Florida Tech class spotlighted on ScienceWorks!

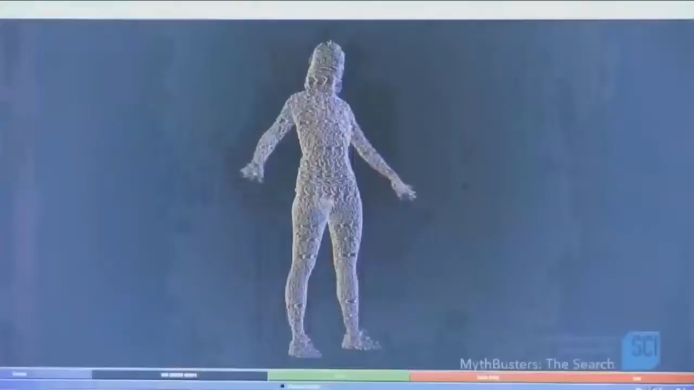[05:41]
I'm in the anthropometry lab, and I just got my body scanned.